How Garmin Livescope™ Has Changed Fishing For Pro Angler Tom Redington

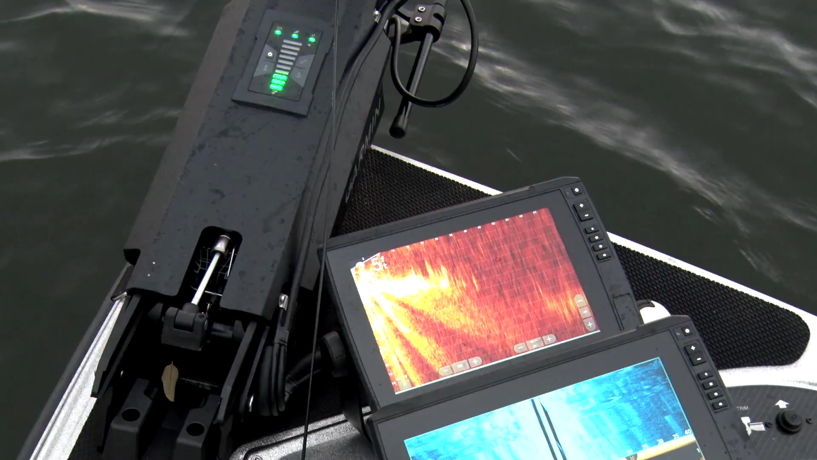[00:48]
There's nothing. Well, I pan around here and all of a sudden there I see just a little cluster of grass 25 feet away.
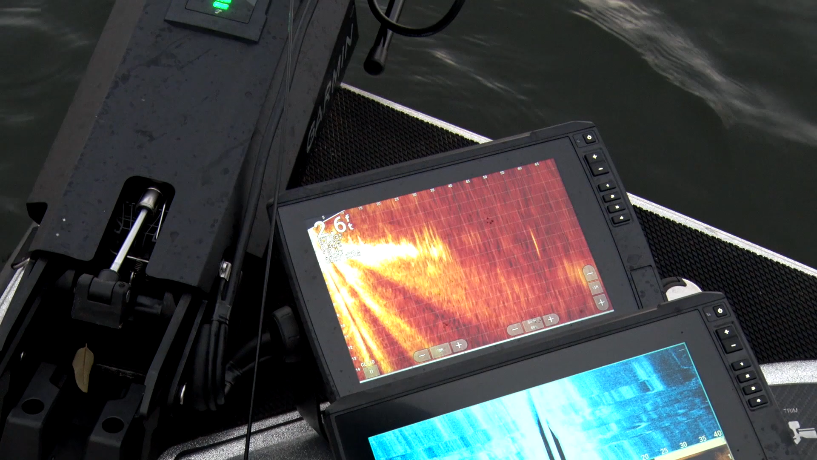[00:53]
That's where the big fish sit, out in the edge there. LiveScope, it'll help you find the isolated target where the big ones live.